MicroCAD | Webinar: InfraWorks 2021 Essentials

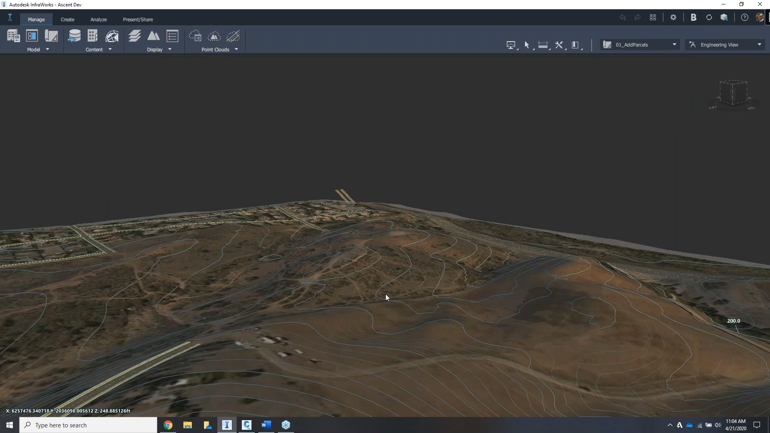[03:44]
surface data, which is a good start, good reference point. Not as accurate as we'd like, but it's a good base point.
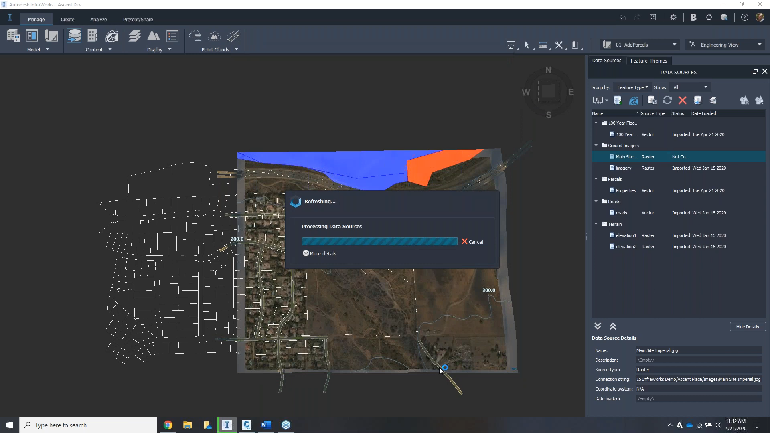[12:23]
And here is one thing that's gonna be interesting. We can manage the draw order of these objects. Any of the surface layers, those are terrains, coverages, imagery, anything that you would see that are going on top of each other, the draw order of this is called surface layers. And based on the surface layers, we can figure out which one we want to see and when,
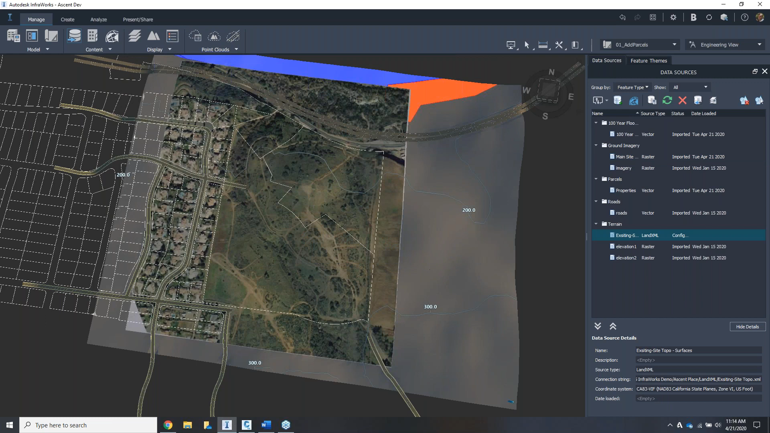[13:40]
that just gives me a better topography than the one I received from USGS. Only thing I need to do is just configure it.
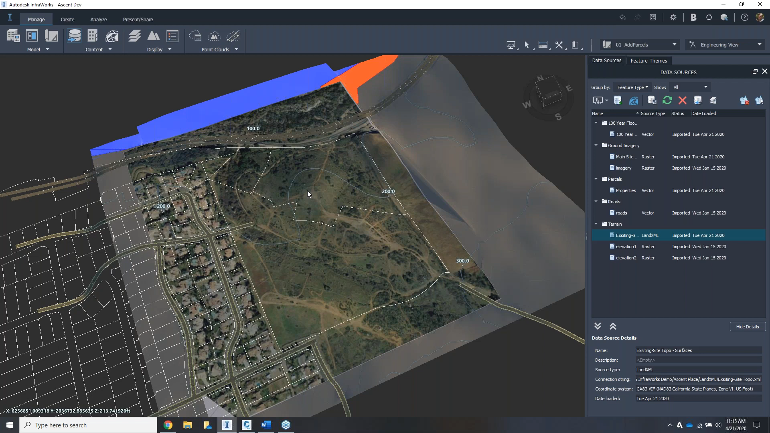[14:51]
All right, so very handy there. We can also kind of critique this. There is a measuring tools that we can have, like I can measure this. The nice thing about the measure tool in InfraWorks is that it gives you the height, the distance, and the draped distance as a all-in-one goal. As you can see, I have a, based on the two places I selected, I have a height difference of 3.4, and this is the distance.